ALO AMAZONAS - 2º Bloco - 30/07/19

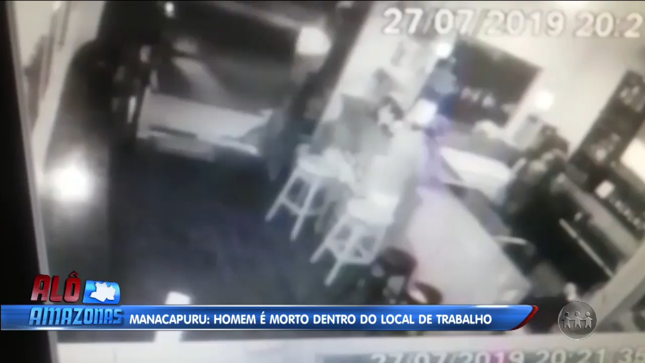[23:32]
motocicleta chegou o motoqueiro parou bem aqui o garupa desceu entrou no estabelecimento comercial e realizou os disparos a vítima